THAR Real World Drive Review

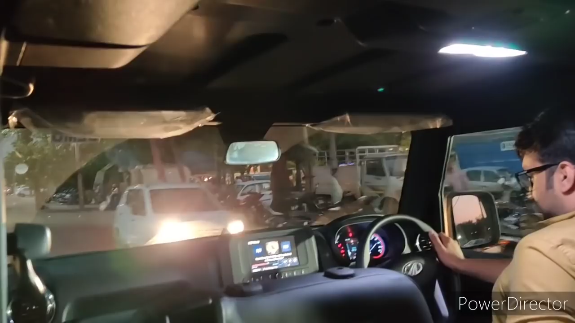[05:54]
बहुत अच्छा लग रहा है बिकॉज आई एम सिटिंग क्वाइट हाई। सस्पेंशन इज ऑल्सो गुड, बहुत थोड़ा सा, एक सेकेंड,
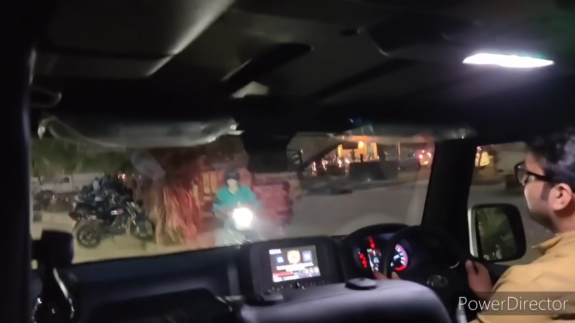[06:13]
दिस इज अ बिग, वेरी गुड, कोई गाड़ी में आवाज नहीं कुछ नहीं, आई कैन फील दैट देर आर स्प्रिंग्स बीनीथ मी, जो आपको पिछली थार में नहीं फील होता था, बिकॉज लास्ट थार हैड लीफ स्प्रिंग्स।